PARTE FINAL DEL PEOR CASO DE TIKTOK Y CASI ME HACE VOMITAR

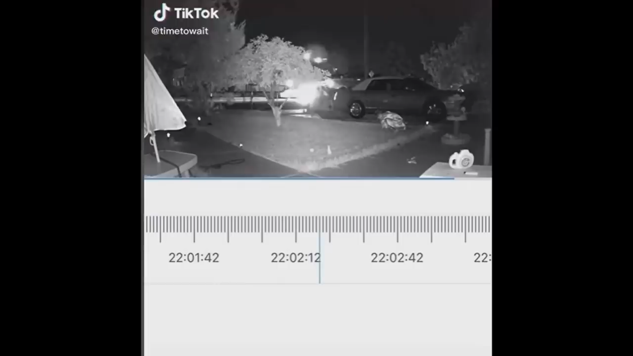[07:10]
vigilancia Donde le dice La policía O sea Se ve que hay Una persona Como incumplillas Y demás Y La policía Le dice Es que eres tú O sea ¿Por qué no sigues Llamando? Porque Ella cada que le pasaba algo Llamaba supuestamente A la policía ¿Verdad? Porque no se ve Ninguna vez La policía Y le dice ¿Por qué no sigues Llamando? Si eres tú La que sale en los videos Y ella sí de que O sea La grabación dice Son las 10 de la noche Y ella está segura Que ella estaba acostada Porque al día siguiente Trabajaba temprano Entonces ella sí de que Es que yo no era Yo estaba acostada O sea ¿Cómo es que estabas acostada?